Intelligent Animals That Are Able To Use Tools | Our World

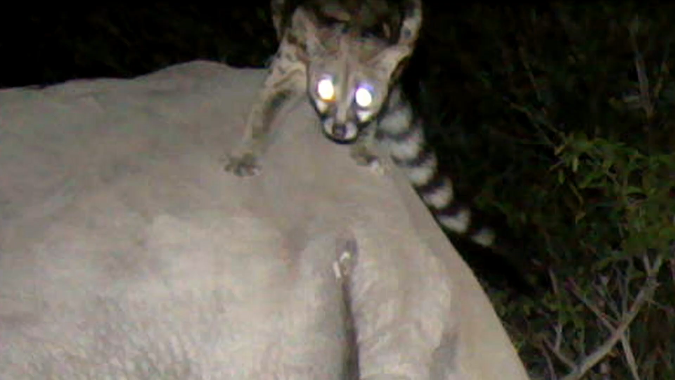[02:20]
A research camera in the park had captured images of a cat-like predator called a genet appearing
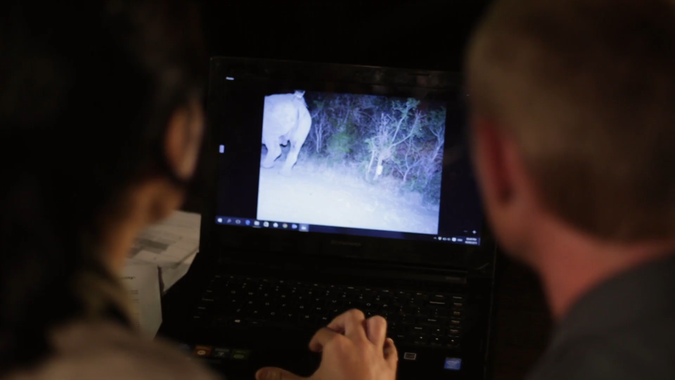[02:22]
to ride on the back of a rhino and a buffalo.
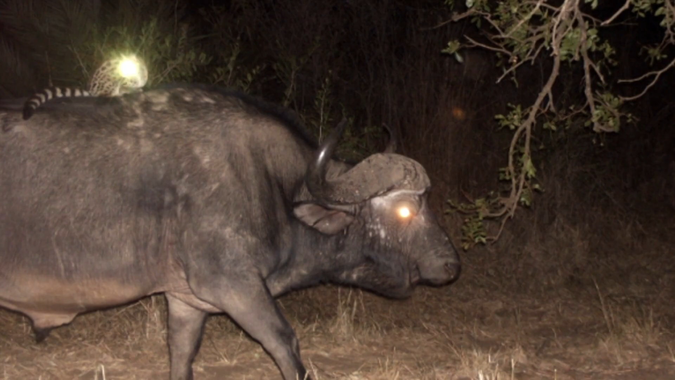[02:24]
This genet has been such an internet sensation. We have nicknamed it Janet Jackson. Wow. That is those new cameras. Yeah, that's the new site. The first to spot Janet Jackson's antics, researchers Taryn Gilroy and Dave Druce have
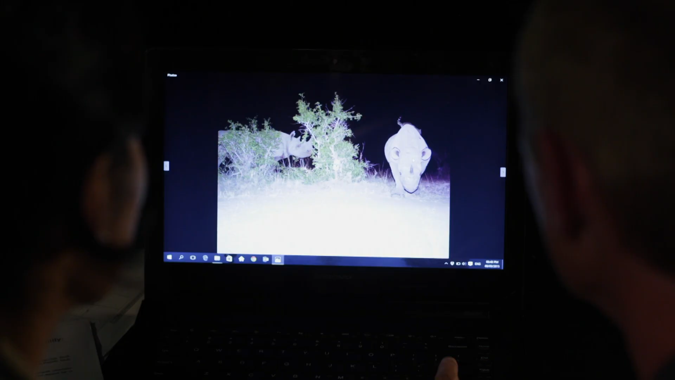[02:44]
been trying to work out what's behind this strange relationship.
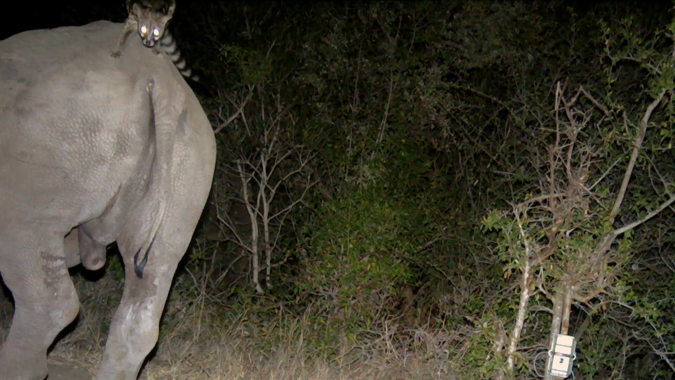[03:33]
What's more, by studying their different markings, the team have realised that at least three genets have been recorded behaving in this way. The clarity is amazing. Determined to find out more, Dave and Taryn set up additional cameras,
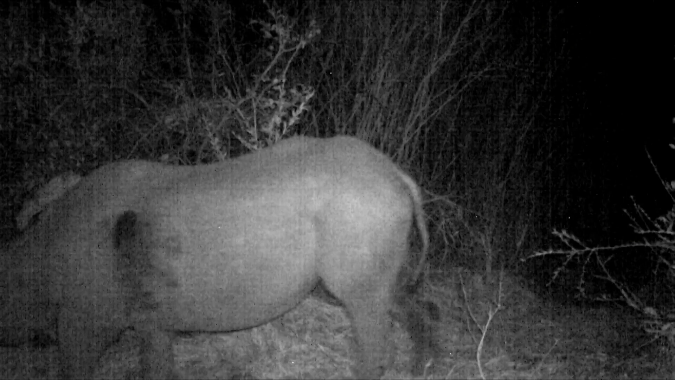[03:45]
and finally managed to capture the genets' acrobatics on video. Once again, in the middle of the night, a genet had hitched a ride on a rhino.
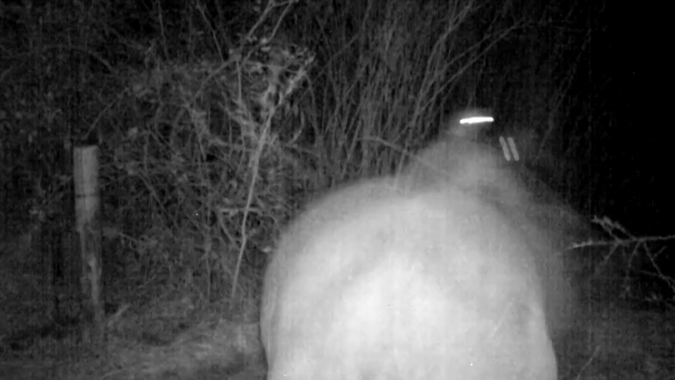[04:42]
And all the while, the genet is holding onto the back of the rhino into the darkness.
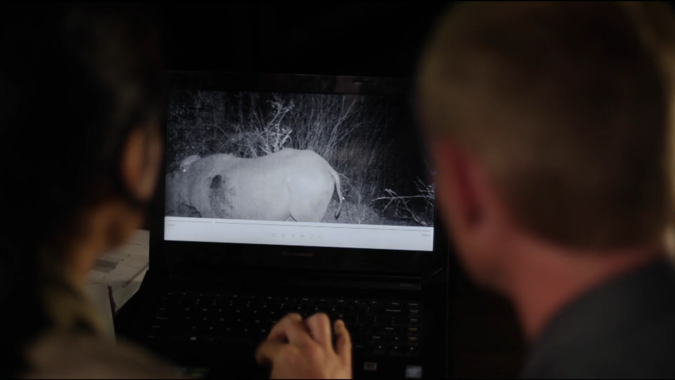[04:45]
The genets seem to have worked out that riding on the back of larger animals was a brilliant new way for grabbing a meal.